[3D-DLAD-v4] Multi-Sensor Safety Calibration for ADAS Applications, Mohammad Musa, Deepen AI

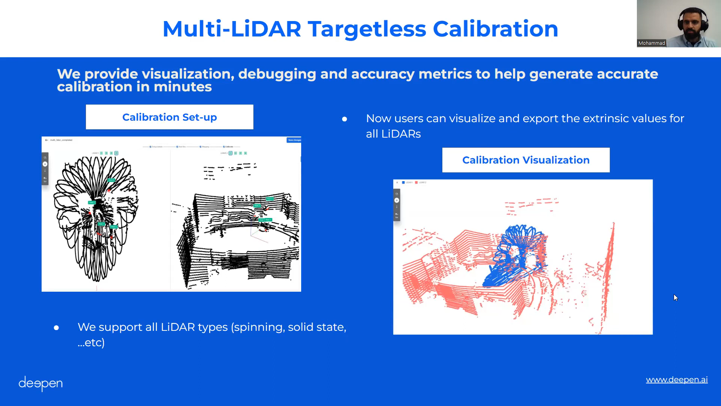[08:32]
But in this case, if we don't have that information, you can help the system make a conclusion on the locations of these two sensors and quickly get to the extrinsics literally within a couple of minutes in our tool. And this is with target-based overlapping camera calibration.
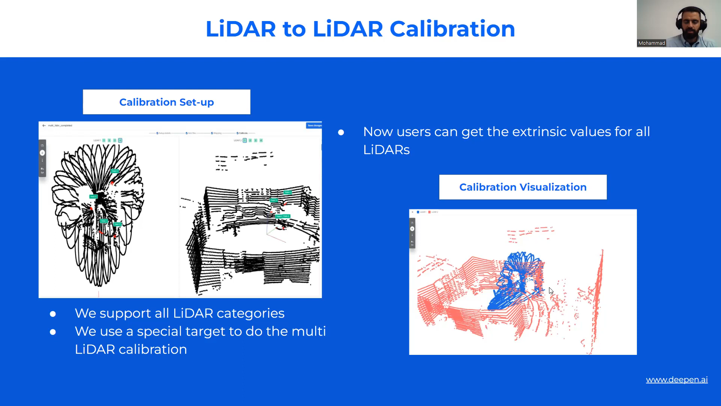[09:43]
So then you don't need to provide other information about the two LIDARs. Basically, we can calculate the extrinsic parameters by localizing on that target and using that to optimize our calculations. Camera-to-vehicle calibration is done with typically a checkerboard that you know the distance to. And we give you very kind of easy-to-use visualization to know how is the relationship between the camera and the vehicle in all coordinates, like basically six degrees of freedom, XYZ and pitch-on roll angles.
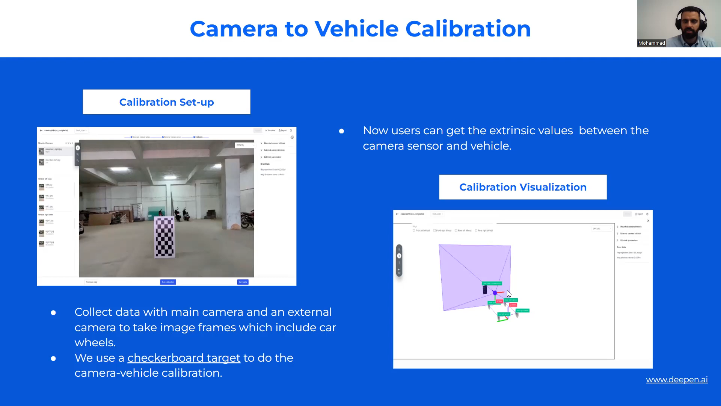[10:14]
Translation and angular resolutions are provided. That's camera-to-vehicle. In the same sense, LIDAR-to-vehicle. We do support a LIDAR-to-vehicle targetless calibration, but if you want kind of the best accuracy, then we advise that you use targets. It can be automated very quickly with a simple plane board target to
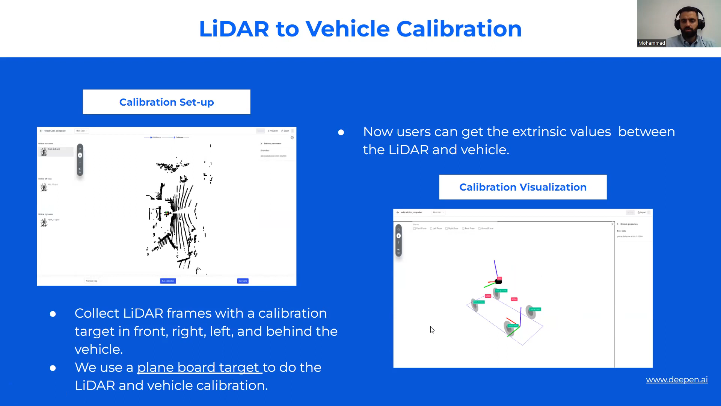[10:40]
get the extrinsic calibration between the LIDAR and the vehicle. And LIDAR-to-camera, which I'm glad to announce that we are launching a bundle for LIDAR camera, intrinsic camera, and overlapping camera calibration for a very, very accessible price. So even education, academia, and small research labs can get their access to our calibration tool with these three features at significantly reduced pricing.
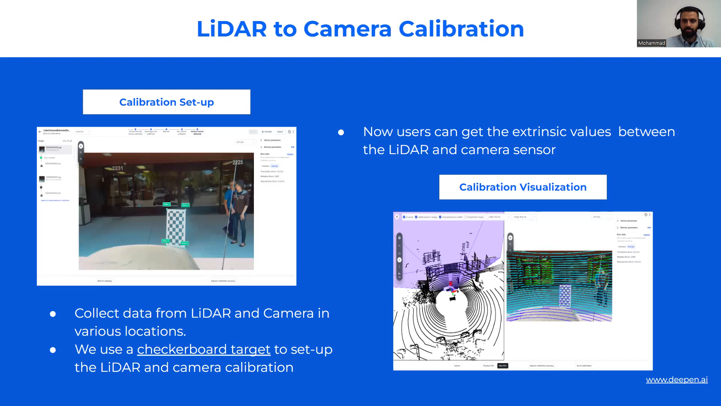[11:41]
Obviously with target-based, we can do automatic extraction of the target and match it between the two sensors and just provide a very automated workflow for LIDAR-to-camera extrinsic calibration. We just need a checkerboard target in this case. Radar-to-camera. So with radar, we do require a target.